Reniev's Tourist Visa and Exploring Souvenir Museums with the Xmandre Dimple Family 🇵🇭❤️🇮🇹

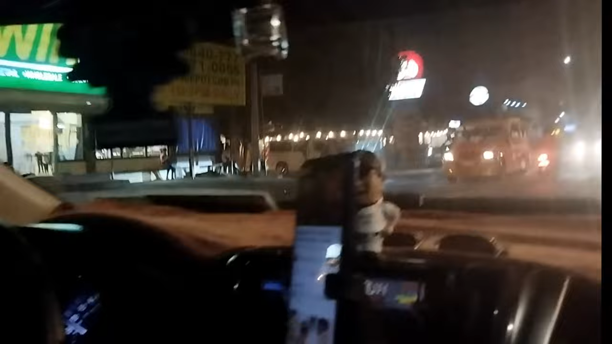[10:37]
Now we're taking the taxi for come back.
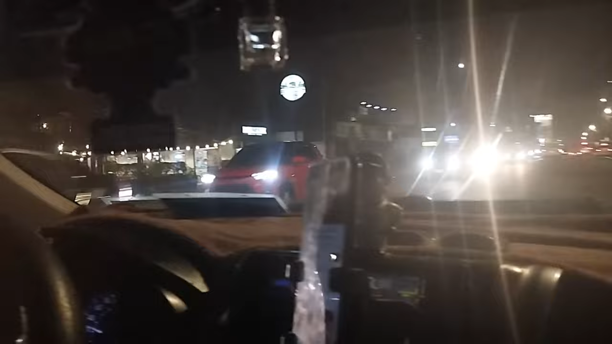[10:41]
Shout out also to this nice driver. What's your name?
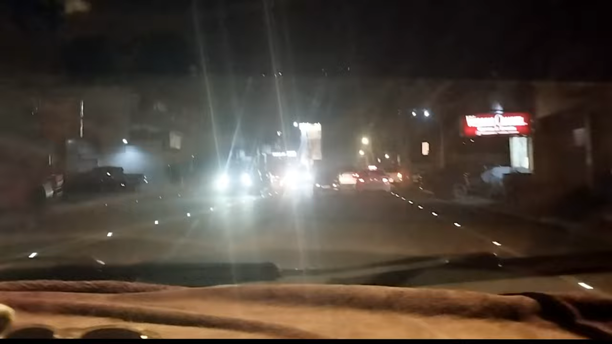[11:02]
A lot of traffic today because there is the... This Davao party, very nice. So there is a lot of car.